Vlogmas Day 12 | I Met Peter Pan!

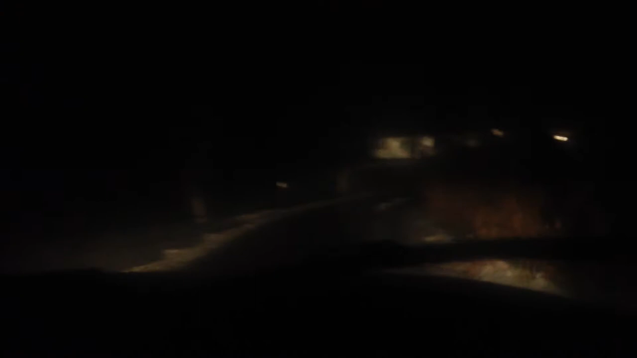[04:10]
Can I turn around? Yeah. Okay, I don't have to back out, that's good. Yeah. Oh my gosh, that was great. It was so foggy and dark and hard to see. I'm so scared right now. Haley the whole time. You have no idea how scary that is. Now you get to go back. I'll by myself.